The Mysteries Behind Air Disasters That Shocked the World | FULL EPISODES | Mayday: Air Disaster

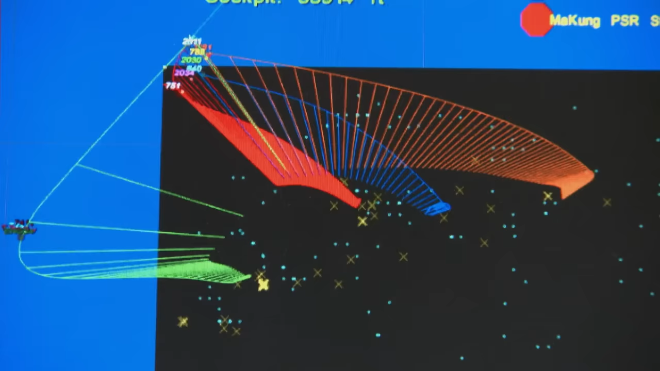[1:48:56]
to calculate which pieces were the first to come off the plane. The tail came off first.